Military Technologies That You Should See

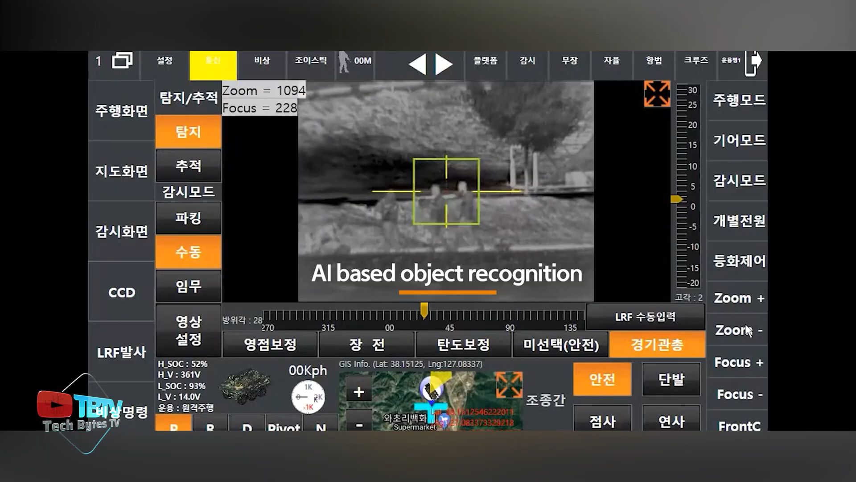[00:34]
Equipped with a remotely operated weapons station that uses a deep neural network,